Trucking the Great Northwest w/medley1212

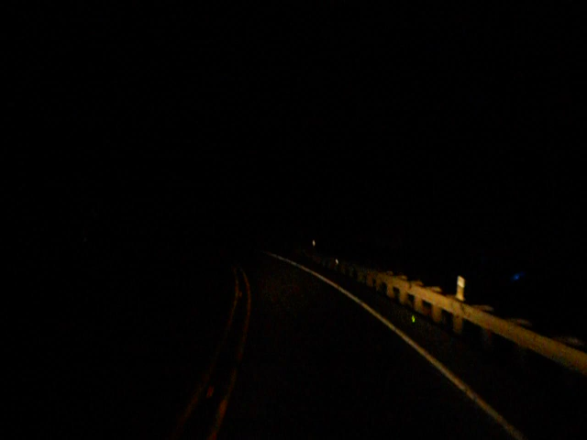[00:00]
How you doing America? Everybody in the world. This is Wade Medley doing a night time version of Trucking the Great Northwest. This is Highway 97 going southbound out of Washington and Oregon. We'll be coming to this town called Biggs. We're going to stop and get us some gas and head our load back into Portland. So I figure I'll cut the camera on because we'll be heading down into this town once we come down the bottom of this hill.
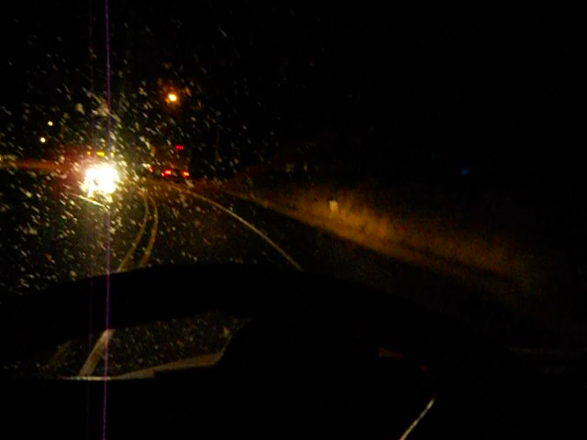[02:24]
They're crossing signs for miles. Yeah. So we're going to come across this bridge. Going over to Columbia Gorge. Leaving out of Washington. State of Washington. Heading into Oregon. This highway here was, uh, 84 East on the other side of this bridge.